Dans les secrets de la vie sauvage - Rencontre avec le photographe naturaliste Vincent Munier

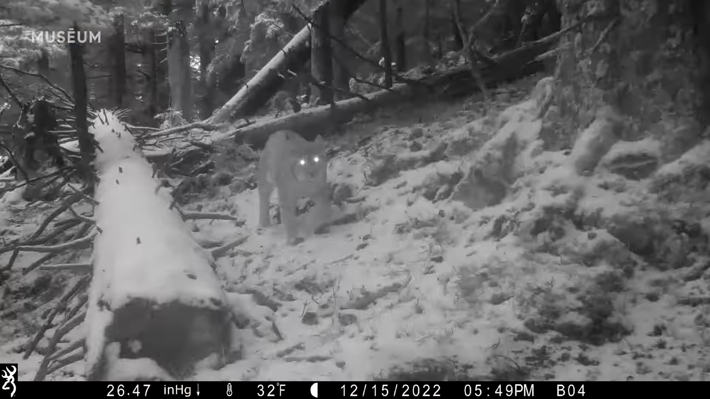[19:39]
Ça, c'est des images faites avec des caméras trappes. Et il revient doucement. On a deux mâles qui sont sur le massif.
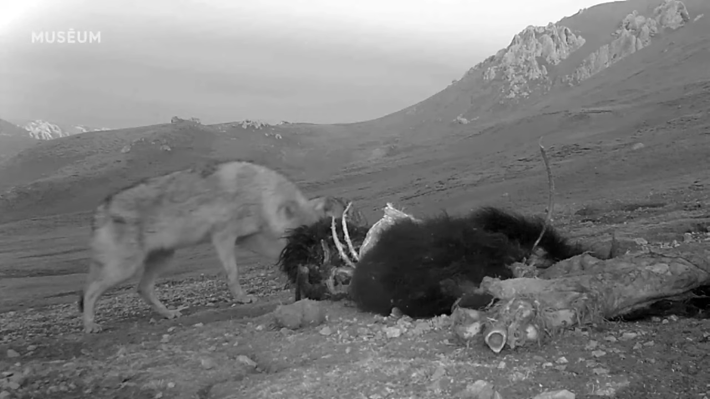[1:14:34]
Mais pendant ce temps, parce qu'ils ne nous supportent pas, ils sont très parano, et pendant ce temps, ben voilà, ça, on a réussi à sortir
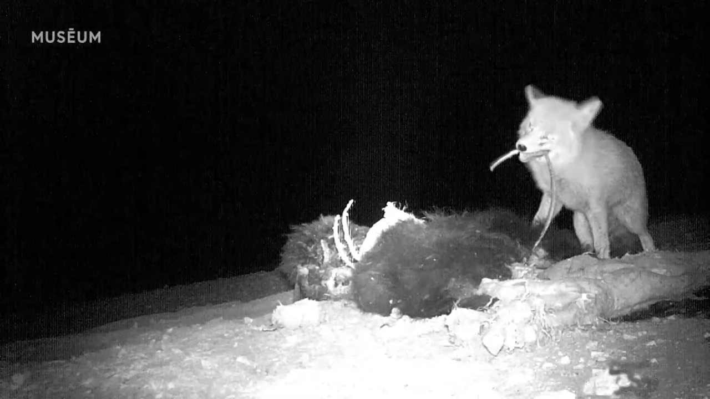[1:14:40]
de cette prison en payant une somme faramineuse, enfin bref. Et on a pu retrouver, récupérer après notre piège photo. Et voilà le résultat. Donc vous avez vu gypaète, loup, grand corbeau, renard.
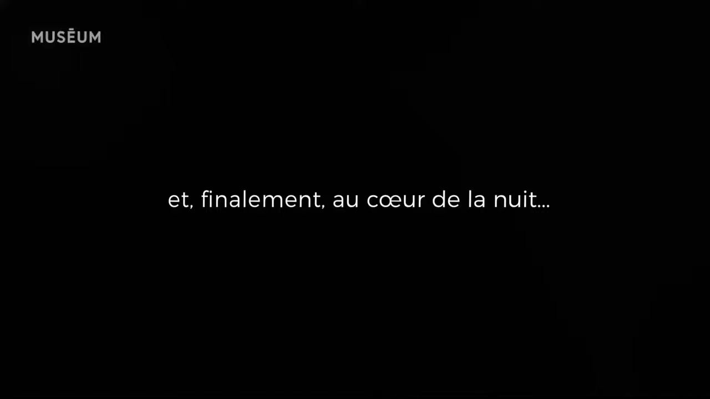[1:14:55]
Et là, la panthère, première image, elle vient sentir le piège photo.
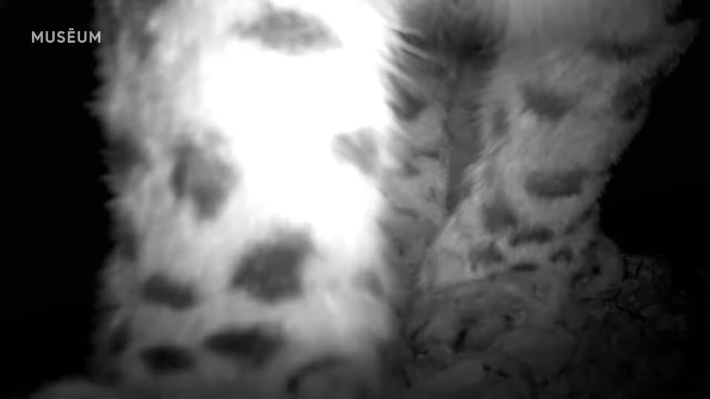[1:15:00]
C'est fou, avant de toucher son yak. Et ça, ce sont les images de fin du film. On a une chance incroyable parce qu'elle est venue après s'être restaurée sur sa proie. Elle est venue dormir pile poil devant le piège photo. Voilà.
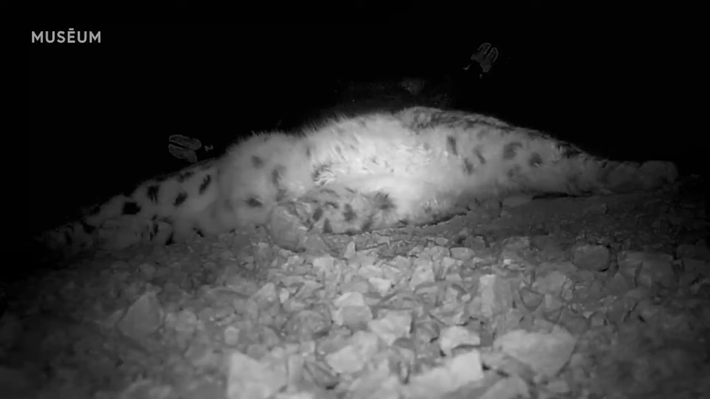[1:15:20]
Ça, c'est un cadeau quand tu récupères la carte du piège. Donc ça, c'était en 2016 et c'est là où j'ai vraiment vu mes premières panthères. Et la première, c'était avec mon ami Jean-Marie, là.